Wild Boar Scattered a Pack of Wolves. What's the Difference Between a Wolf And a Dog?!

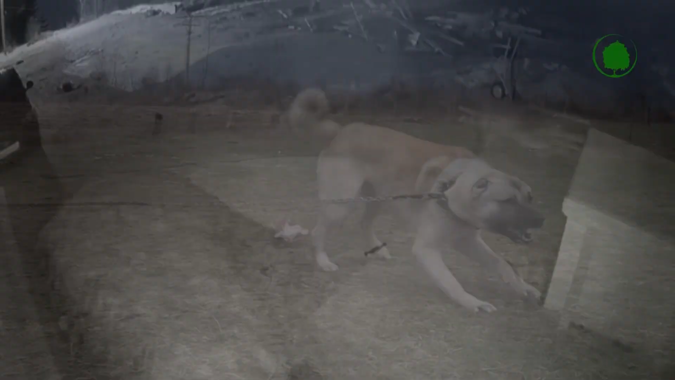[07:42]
A lone wolf approaches a private house, or territory guarded by a dog,
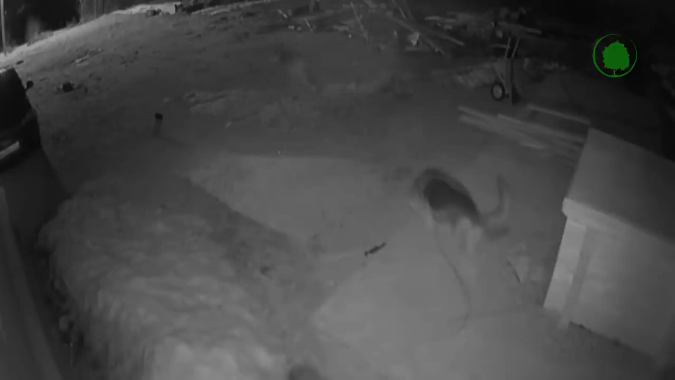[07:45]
and with all its appearance demonstrates its insecurity and cowardice. The meaning of this concert is for the dog to think, or even better, to believe that the wolf is afraid of it.
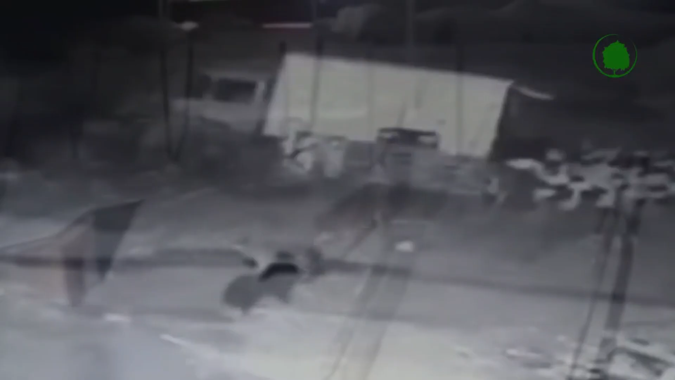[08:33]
For example, when the wolf is working alone.
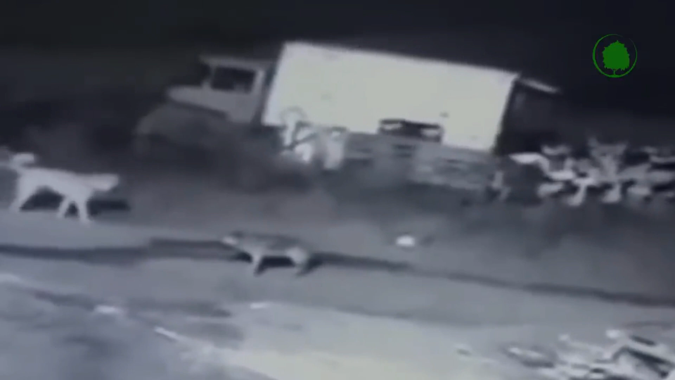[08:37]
The predator simply lures the dog away into the forest, running away from it, and then turns sharply and attacks.